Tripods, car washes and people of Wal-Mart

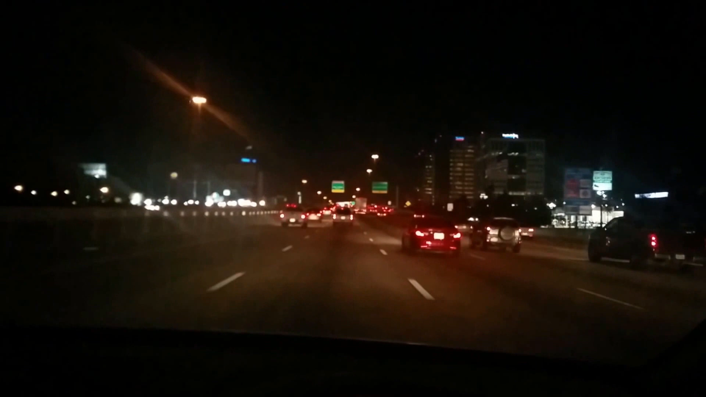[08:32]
But nonetheless there's traffic. What is going on you guys? It's about 10 30.